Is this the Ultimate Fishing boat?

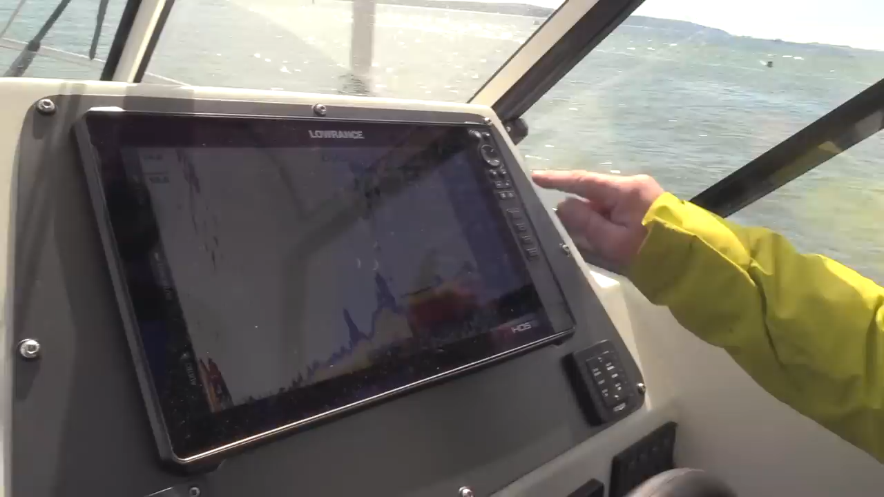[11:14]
if I want to come off that, no split, and that will then give you a standard view. We'll see you.